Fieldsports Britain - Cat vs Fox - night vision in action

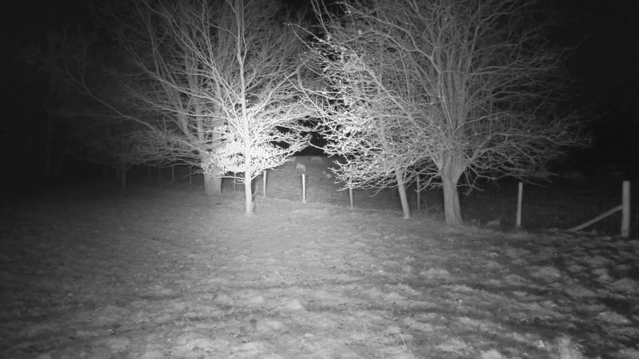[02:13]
It is all powered by a deep and lithium ion battery so it keeps it all nice and
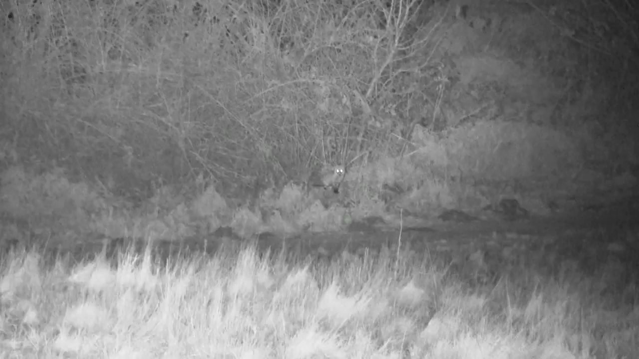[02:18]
compact and lightweight and hopefully Dave is going to have some fun operating a new camera tonight.
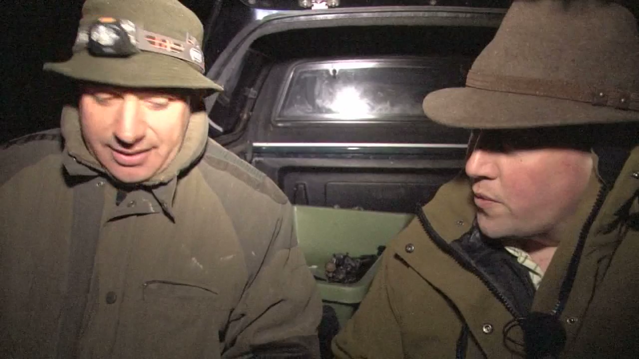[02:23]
And on top of the rifles we are going to be using? One of my home built night visions, just a nice simple home built night vision. And again that is just from a CCTV camera?
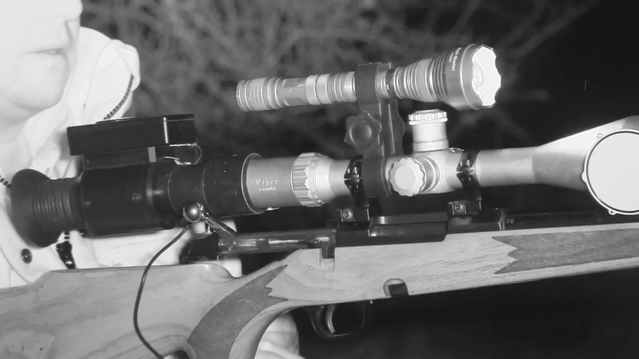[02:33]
A CCTV camera, yep and the Nightmaster 800 infrared torch. Excellent stuff. So what do you reckon the footage that we should get through our scopes? I mean what sort of distance do you reckon we should be able to get?
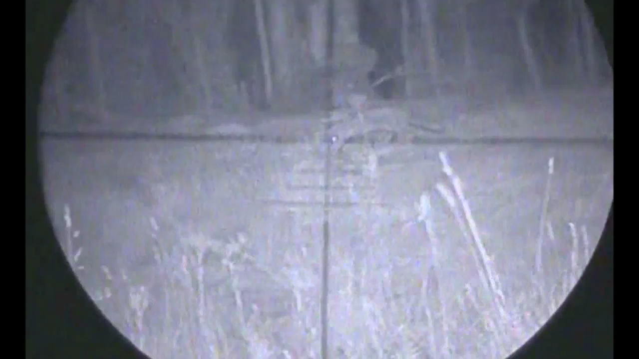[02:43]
Easily we are going to get 200 yards. Yep, super. Obviously the aim is tonight to try and call them in as close as possible to try and get some decent night time footage. Excellent stuff, well I have been looking forward to this for a long time.
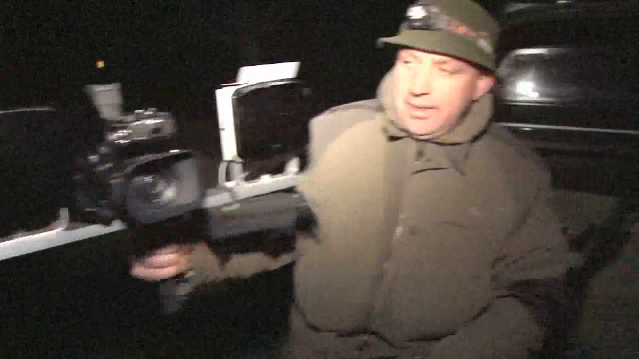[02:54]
So I am definitely looking forward to having my own back with Andy. So we are going to get out there and see what we can do.
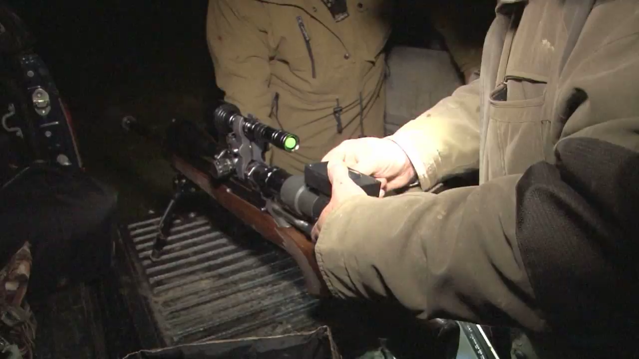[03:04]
This fantastic set up really does turn the darkness into light offering hundreds of yards of crystal clear vision.
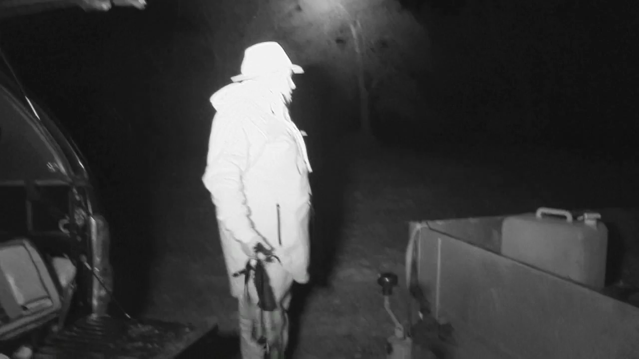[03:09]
The industrial strength IR CCTV spotlights sitting either side
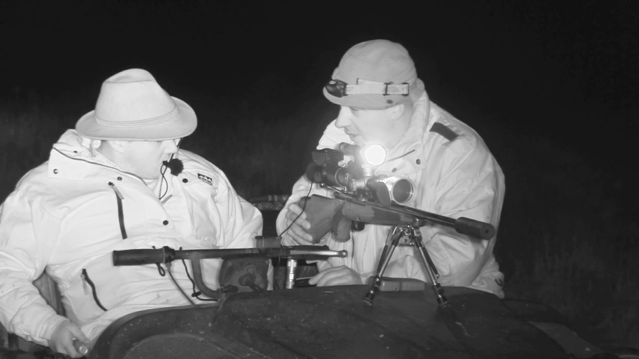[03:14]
of the camera are usually found around prison walls or building sites so it is no wonder it is offering us a chance to see into a whole new world.
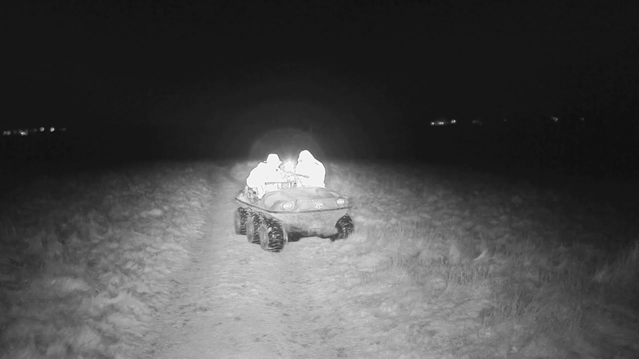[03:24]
Tonight's footage isn't only being supplied by the night vision camera. We are also getting footage through the scope.
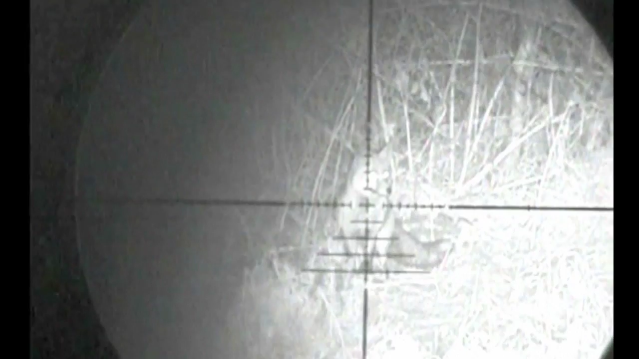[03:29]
That is if Roy doesn't make too much noise getting it set up.
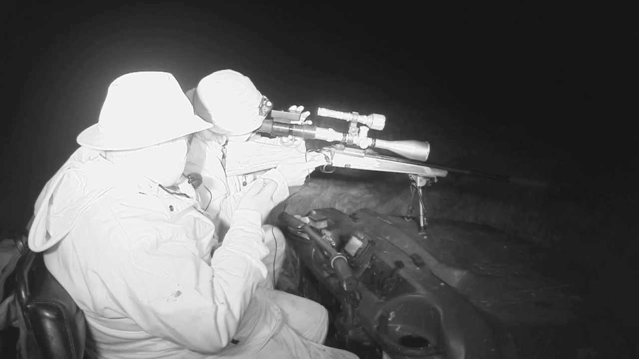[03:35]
It is not easy keeping quiet with leads, screens and rifles and a snug Argo.
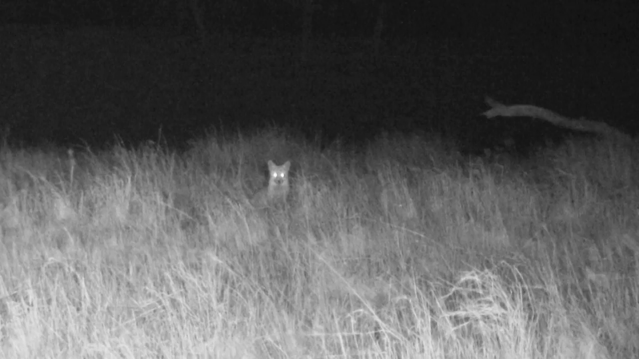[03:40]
With a fox pro 40 yards in front of us the fun begins. For the first time ever David on the camera is the one spotting the foxes and directing the shooter in. Two appear behind us. It is awkward for Roy to get into position plus they are close to the horizon so no safe backstop. For now it is great just being able to watch them.
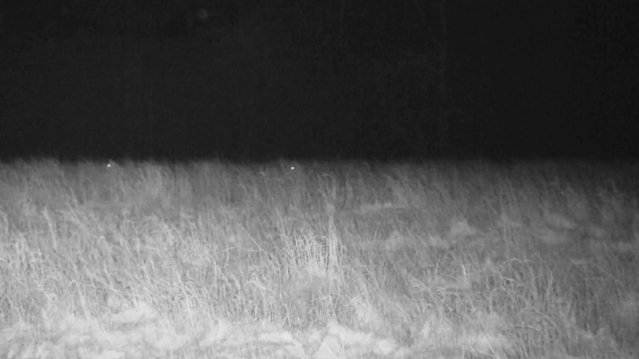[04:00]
Unfortunately the fox has come in behind us which is the worst possible position we could have had because he is now sitting on the horizon. He has probably picked up our wind.
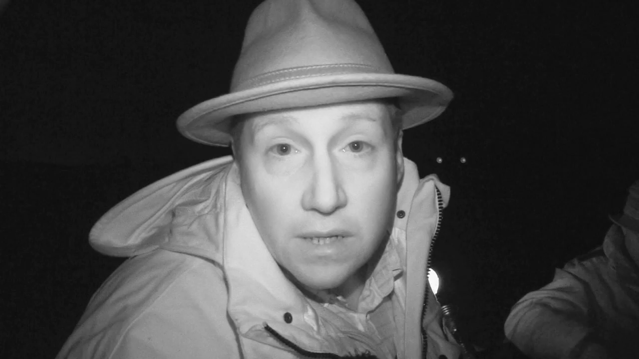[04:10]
There is a little breeze blowing towards it and it is just sitting there having a look. I am hoping it won't just skirt round. Then another appears in front and to our right. Darren is in the better position than Roy and takes his chance.
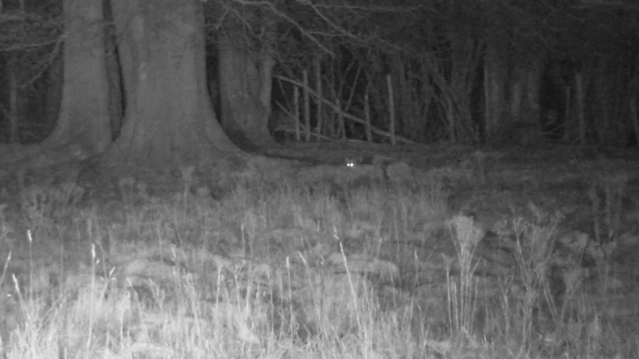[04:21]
Not only is the NV rig good for spotting them, it is good at finding them too.
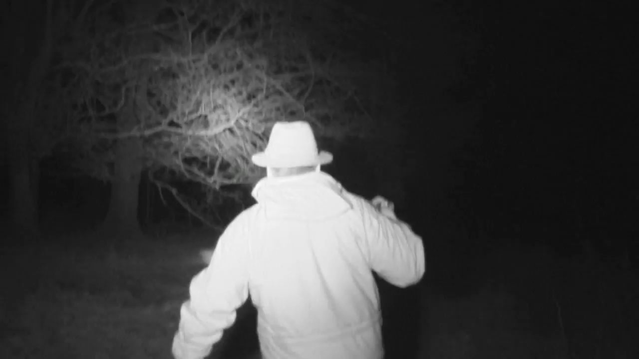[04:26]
Let's slip back into normal vision for a quick chat with Roy.
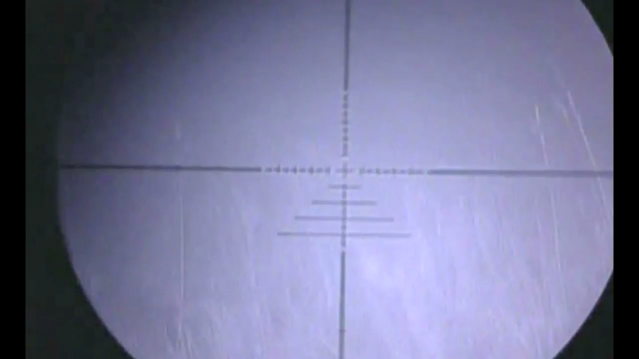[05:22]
So what I would like to do now is just try and carry on, especially whilst we have got this kit, try for another two or three and just see if we can get some really good results as the fox is coming right into us.
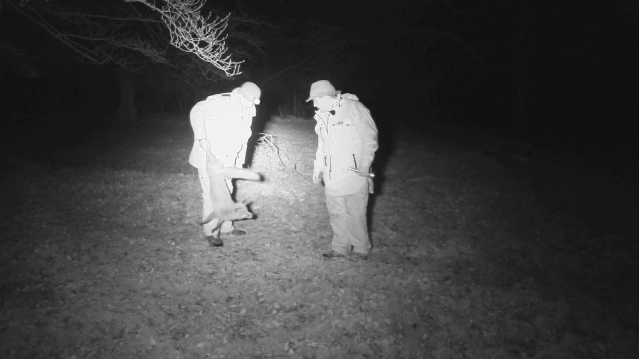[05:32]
It's a great start and we can't wait to get into another part of the estate. This fox doesn't want to come any closer and Roy isn't happy with the shot here either. We have a quick pit stop and then we're on to some fresh ground.
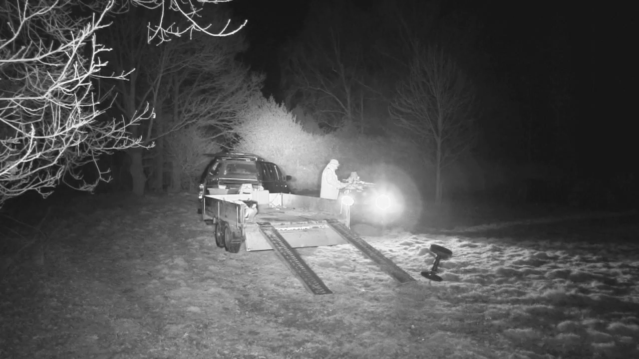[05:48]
We don't have time to set the call out this time and just make do with some hand calls. At 90 yards it's a straight forward shot for Roy.
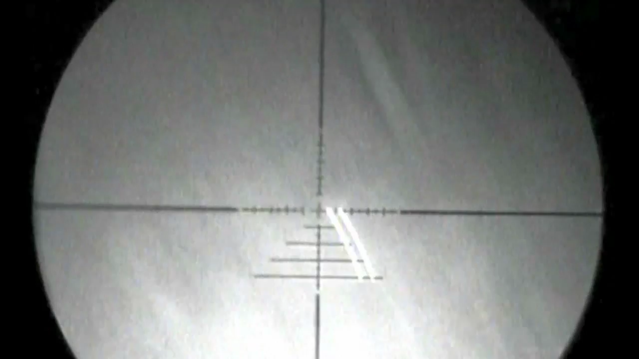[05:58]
Second fox of the evening. Or the size of it I would say a vixen. Let's have a look.
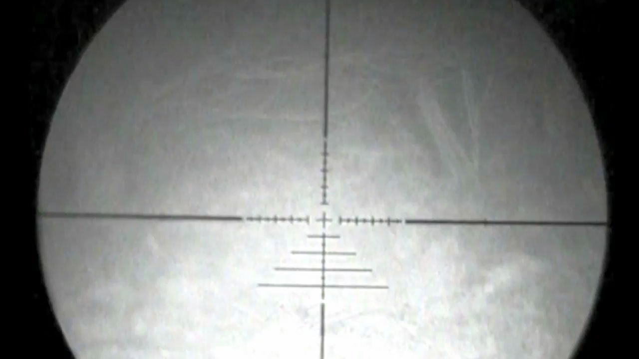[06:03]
Yep. So that was probably the vixen that was calling a bit earlier.